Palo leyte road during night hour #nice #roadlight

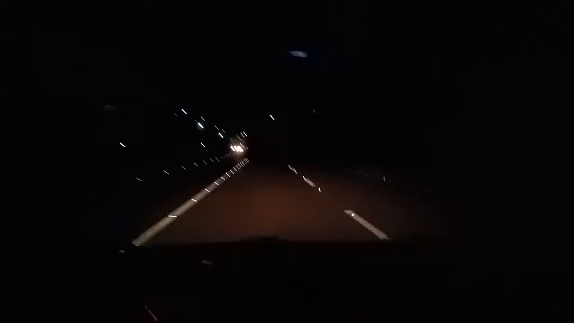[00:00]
Guys there's so many now Yeah we're here in Palook Palook Palook Palook Wow there's so many Look at this It's lighting everywhere We're almost in the corner
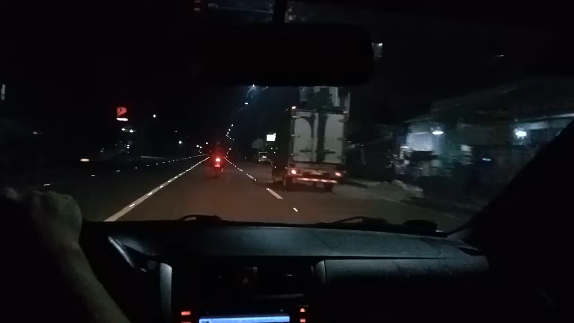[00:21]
where we have to go straight and the other side is going to Takloban
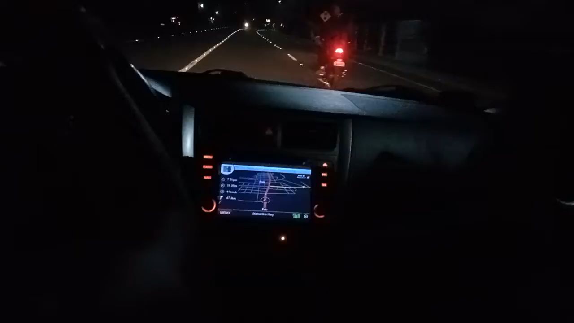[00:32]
There's the GPS It's really nice The road is like
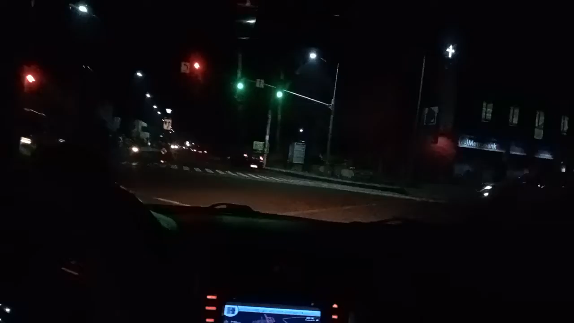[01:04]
Palook City Are you sure? It's telling you to go straight It's going to Takloban That way? It's going to Karigara or Ormok Look at the road it's different There's no more lights No more lights? There is Oh there is A little bit Yeah on this side Not too many lights It's super dark
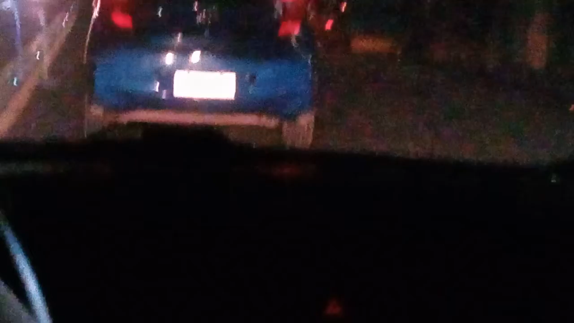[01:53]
zoom on the license plate It will be blurred Yeah So do not zoom in For reals It's blurred